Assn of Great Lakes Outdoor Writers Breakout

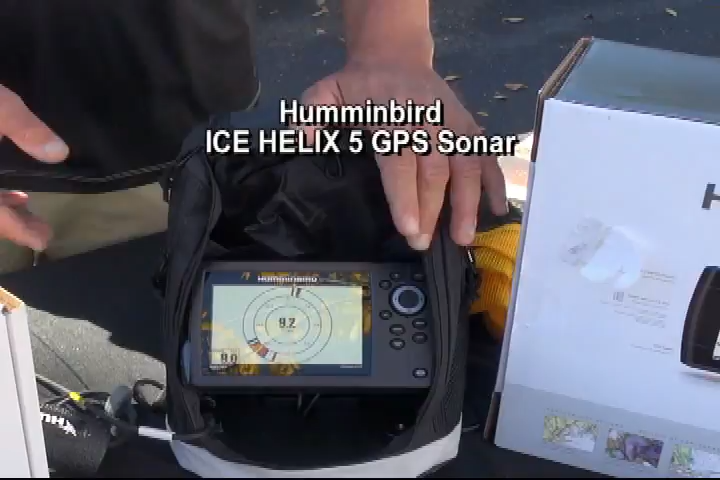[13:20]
It also has sonar, so you can fish in a sonar chart view.
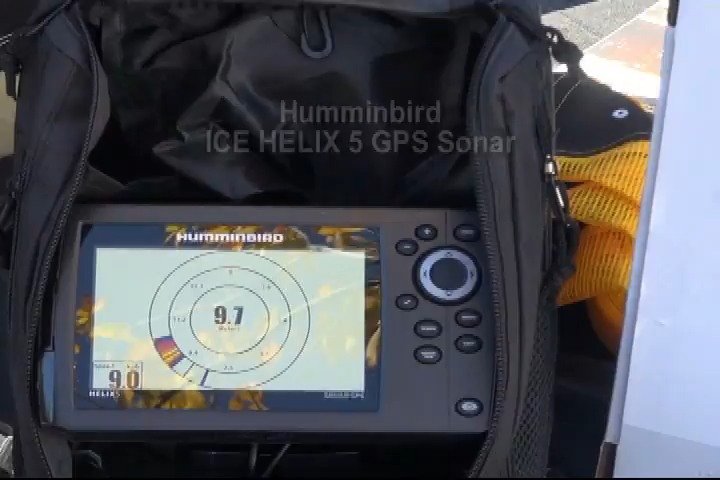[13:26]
And it also has high-definition mapping for use with your Navionics, Golden Hot Maps, or your Lake Master products.
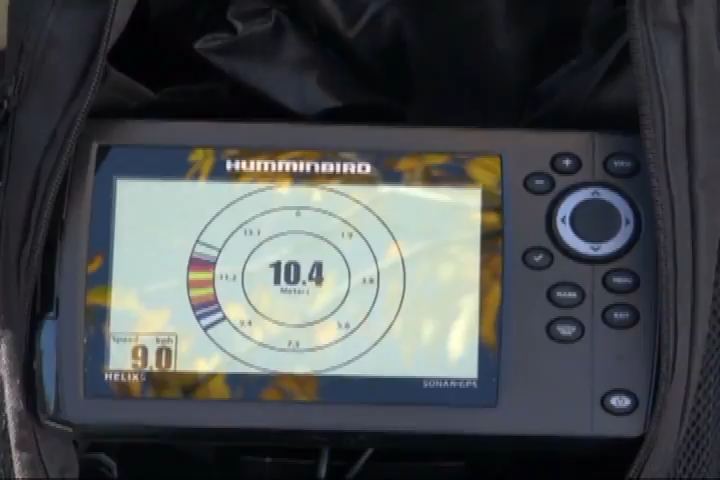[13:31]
Fantastic. All in one, so that when you're on the ice, you're safe.
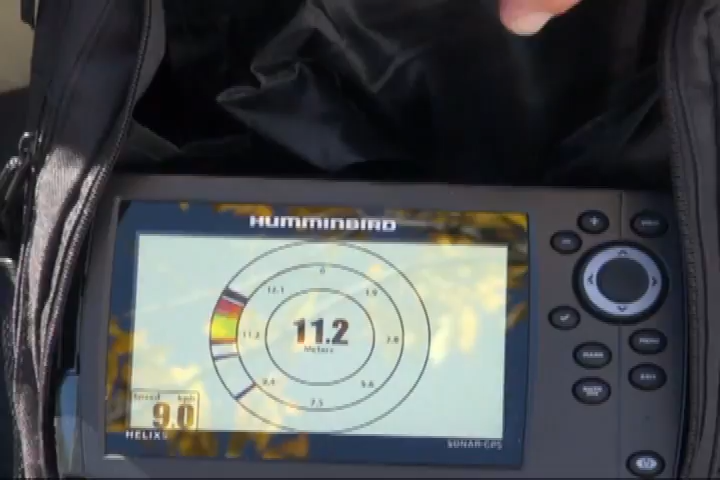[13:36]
On screen: depth 11.2 m
You can get to your spot. You can get back home. You can fine fish.
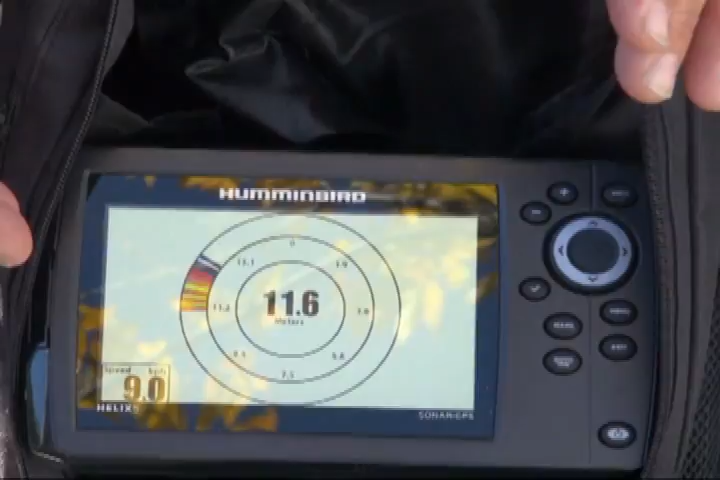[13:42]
On screen: depth 11.6 m
And whether you're accustomed to using a flasher, as we're in right here, flasher mode, or you like fishing in graph mode, it's all in this box. Retail price is $449.99.
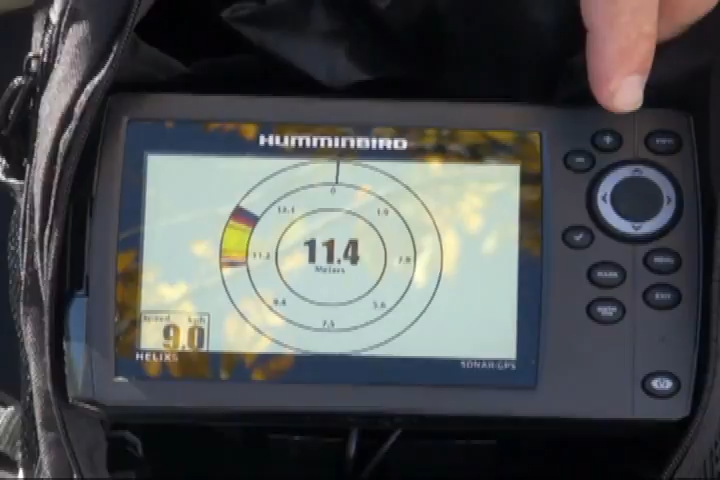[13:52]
On screen: depth 11.4 m
And it comes with everything you see here, including the battery. A 7 amp hour AGM battery, charger, ice transducer and float, bag, shuttle, and unit.
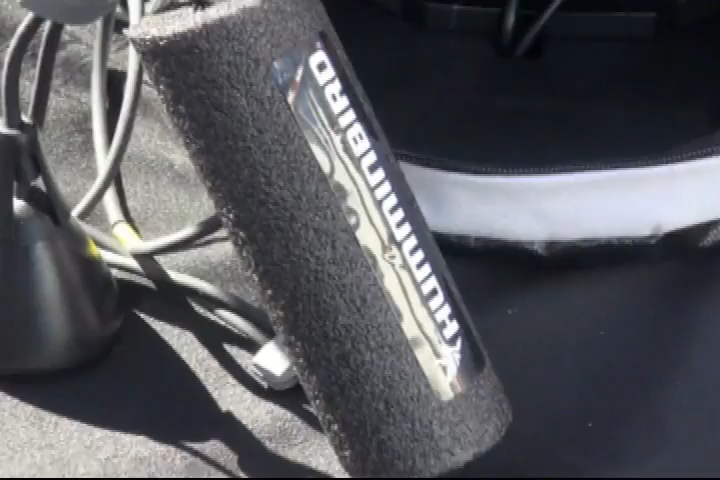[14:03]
We think it's going to be really huge this year.
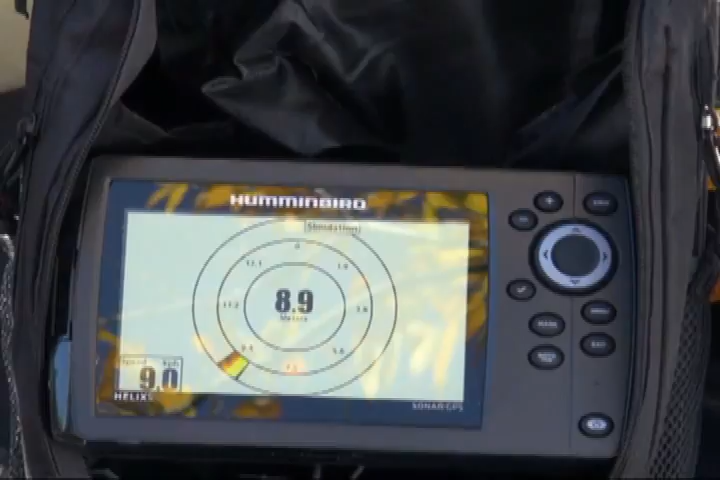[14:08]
Whether you use it in the bag, or you mount it on your snowmobile, on your ATV, inside your UTV, or your truck,
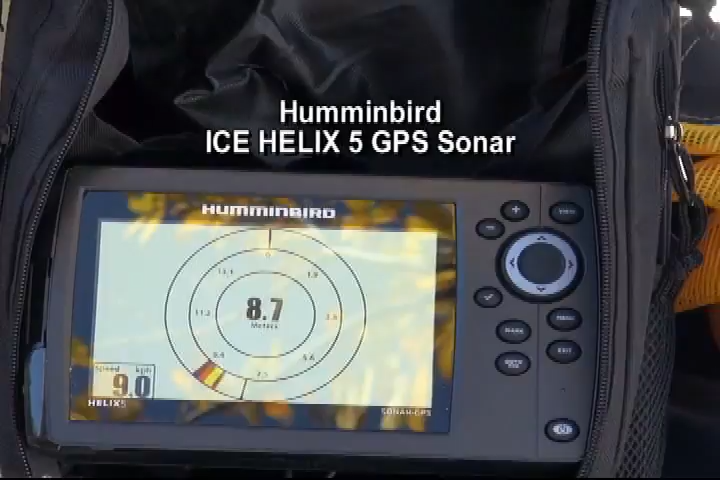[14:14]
On screen: depth 8.7 m, speed 9.0 km/h
everything you need to find and catch fish on the ice is in this new unit from Humminbird.
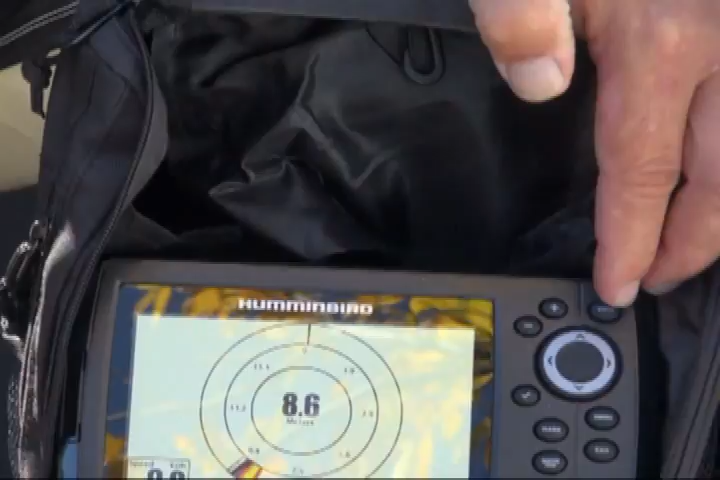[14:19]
On screen: depth 8.6 m
As you can see, the flasher here, we get into GPS mode with mapping.
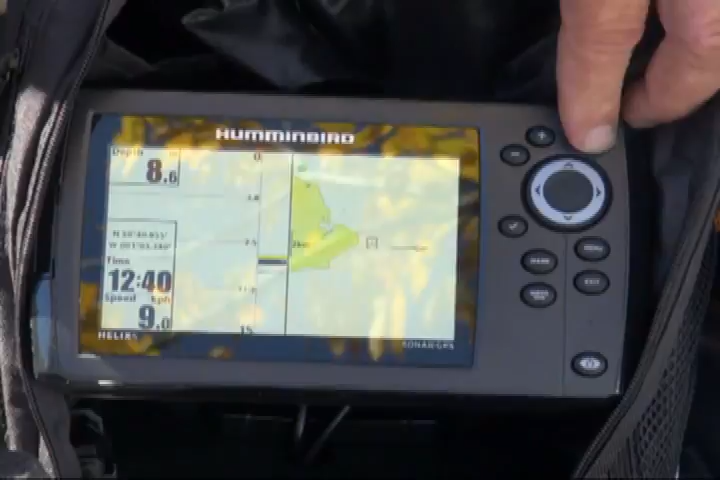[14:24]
This is your graph mode, which is great, so you can watch your jig,
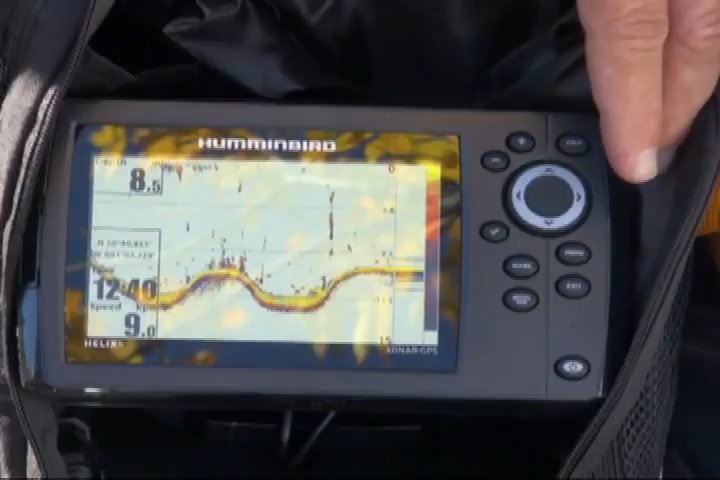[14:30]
and you get actually a history of how fish react to your jig cadences. You've got zoom, digital zoom, so when fish are hugging the bottom, like walleyes,
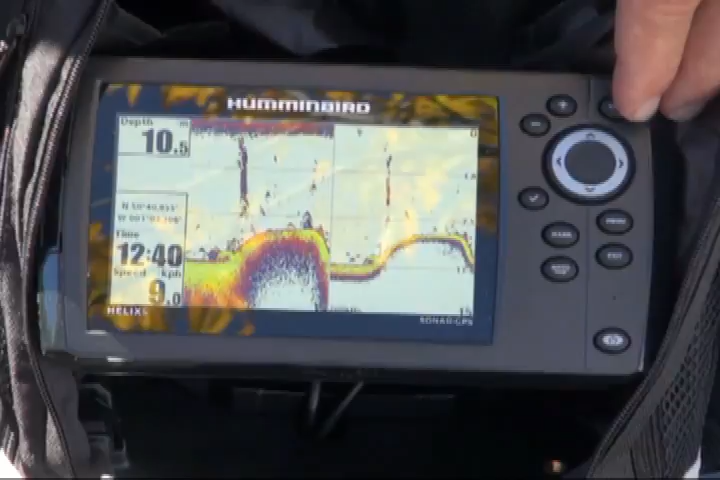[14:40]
and when they're finicky, and you can play cat and mouse with them by zooming in on the bottom.
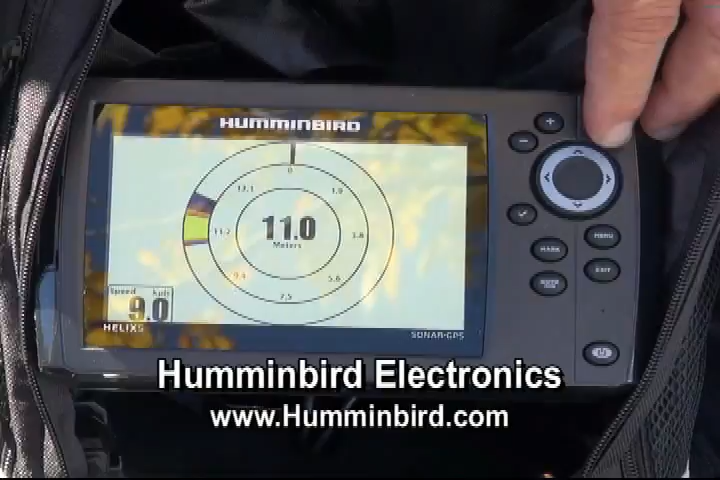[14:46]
On screen: depth 11.0 m
And then again, back to the digital flasher. Take a look at all of Humminbird's new units at Humminbird.com.